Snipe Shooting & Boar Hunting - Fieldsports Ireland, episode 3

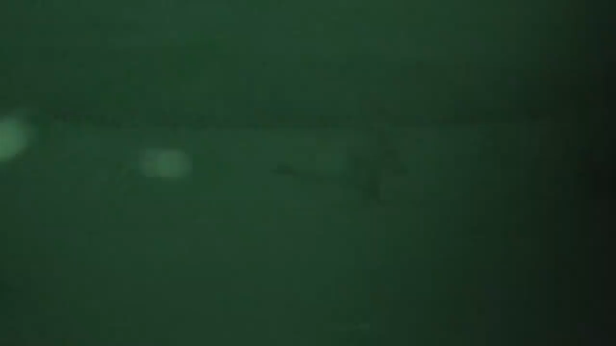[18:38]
So I kept getting on the target.
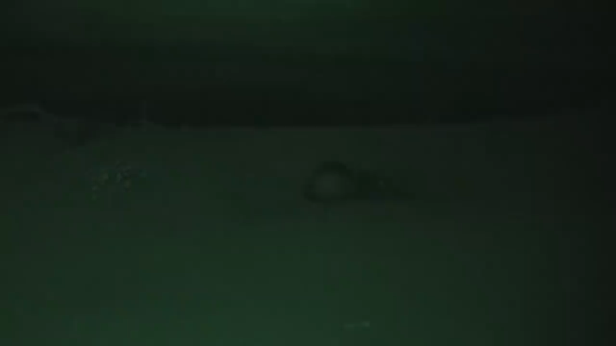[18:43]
I knew I was right, starting to squeeze the trigger, and then just having a little doubt. So eventually I just said, yeah, you could see them taking steps.
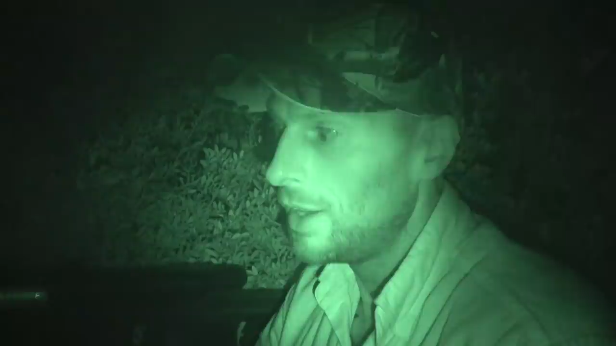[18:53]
So I knew which way they were walking, so I said, yeah, come up the front leg, and I know that's the front of the animal.
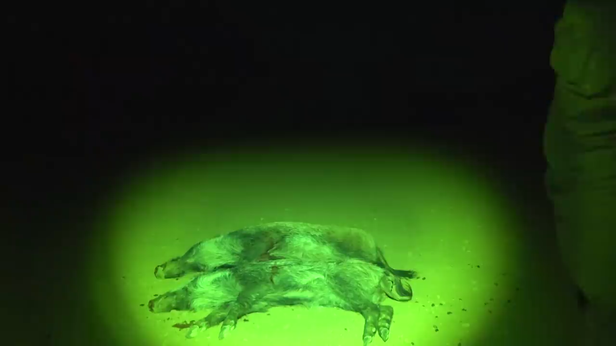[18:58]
And I just squeezed the shot, and that one's gone down on the spot, but yeah. Oh.